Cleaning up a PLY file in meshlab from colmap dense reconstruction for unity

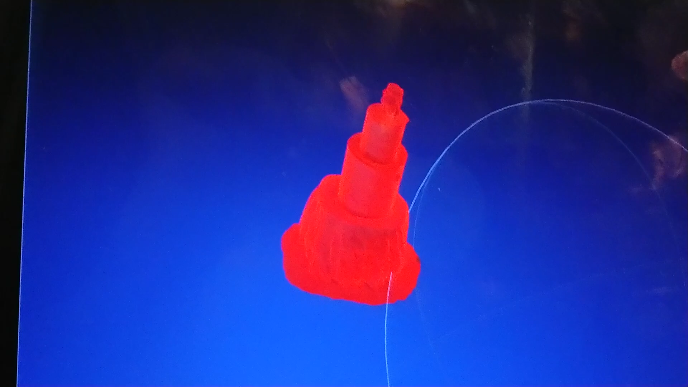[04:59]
have the particles bounce on the inside of the thing instead of normal.
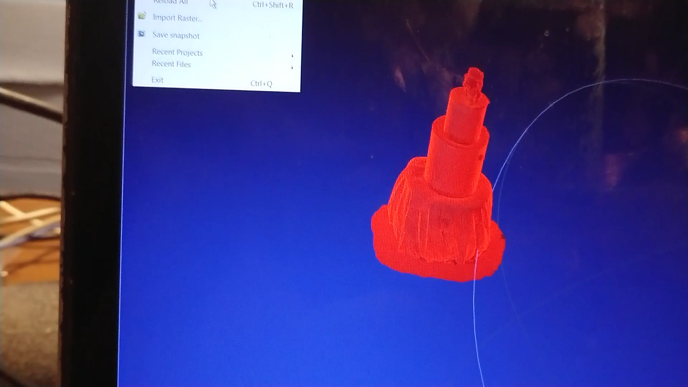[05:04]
And then you just go and you export the mesh as an OBJ.